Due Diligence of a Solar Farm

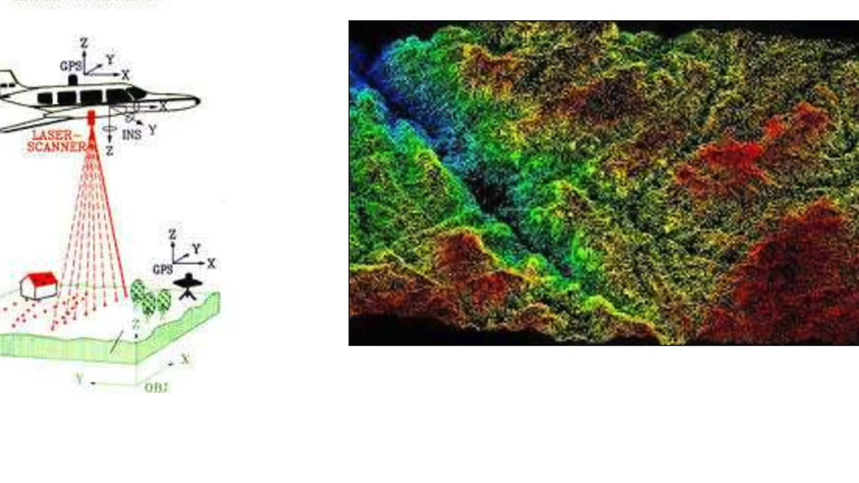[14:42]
Um, so coming back to lidar, the technology is really cool because what they actually do is fly an airplane over the site and underneath the airplane, there's a little instrument that shoots beams of light down at the ground.